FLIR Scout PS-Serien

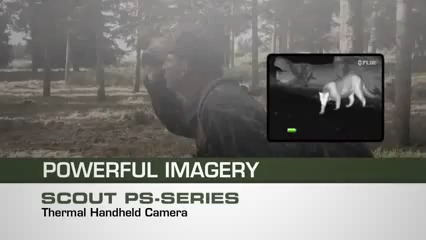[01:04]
The PS24 camera features image freeze-in-frame capability so you can review complicated scenes or show a buddy what just happened out there in the dark.